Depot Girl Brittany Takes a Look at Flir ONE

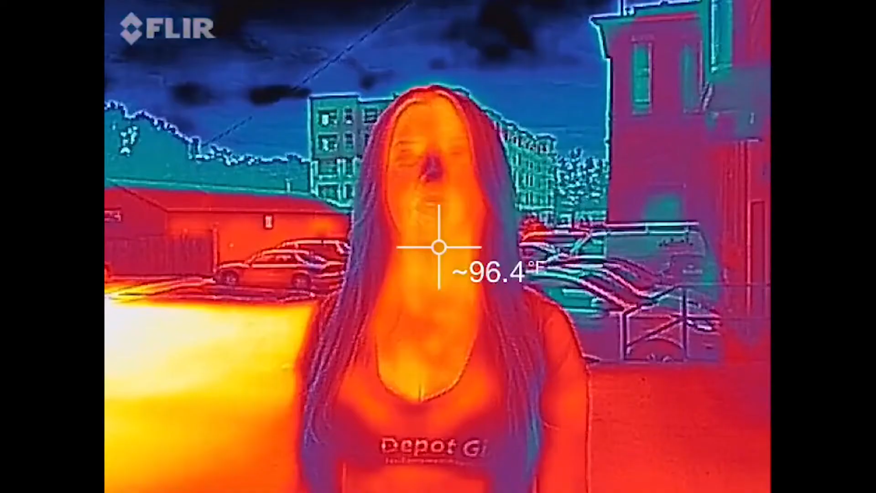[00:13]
On screen: spot 96.4°F
allowing users to see and measure subtle changes in temperature. Flare One attaches to the smartphone or tablet via lightning connector and displays images on device's screen.